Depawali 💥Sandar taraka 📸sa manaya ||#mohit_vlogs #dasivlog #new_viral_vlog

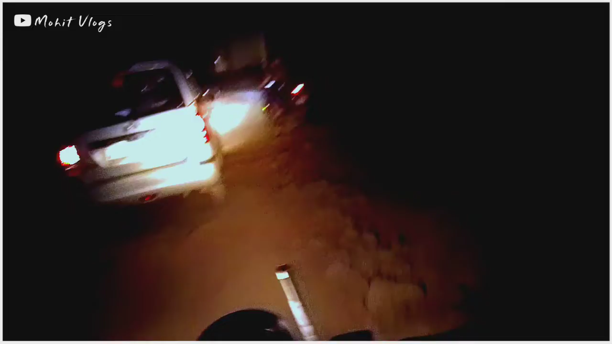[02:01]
फड़ा रास्ता खराब है फिर भी यह हम लोग ँडाही देंगे तचलो क्या दिकत से जान आई है